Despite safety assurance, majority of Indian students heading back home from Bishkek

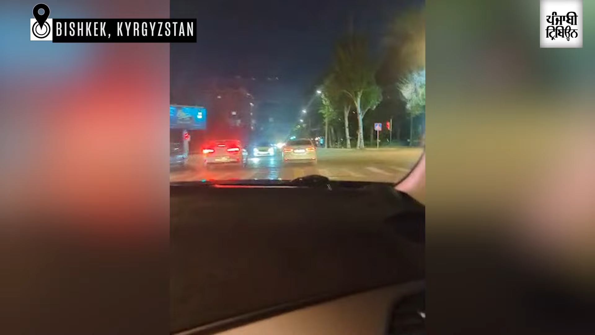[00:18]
Like, it's 11:50, that's why no one is on the streets. But I came out, I wash everything, no one is harming me, no one is like gathering, no gatherings in the Kyrgyzstan.